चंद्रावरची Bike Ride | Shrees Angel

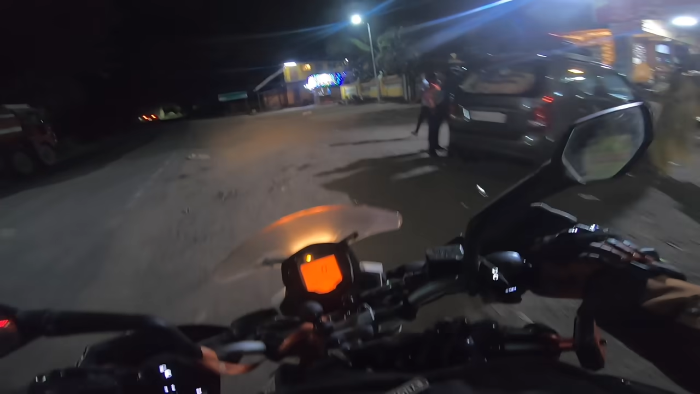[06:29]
अब आगे आगे मिला अपना अड्डा मिला. हां, ज्यासाठी आलो होतो ते दिसले फायनली.
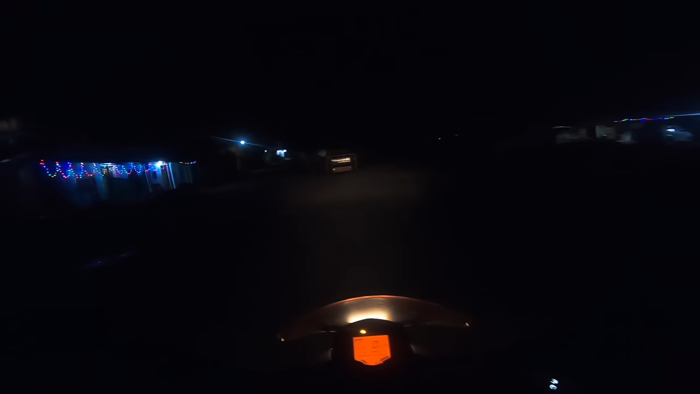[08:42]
पाली देवस्थानाजवळ पोहोचलोय, इथून लेफ्ट घेतलं की पाली आणि सरळ गेल्यानंतर डायरेक्ट आपण निघतो नागोठण्याच्या रस्त्याला.